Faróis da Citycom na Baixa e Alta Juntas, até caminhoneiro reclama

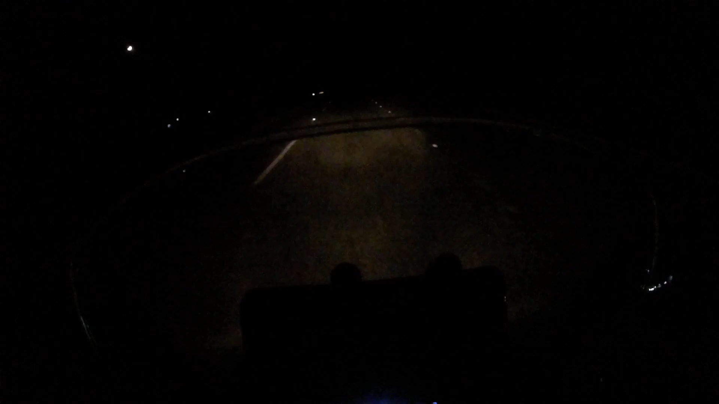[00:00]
Bom dia pessoal Saindo de lins Faz uns 15 minutos que eu saio de lins Quero mostrar pra vocês aquele sistema do farol Que todo mundo reclama da sitcom Então olha só Aqui é luz baixa Aqui é luz alta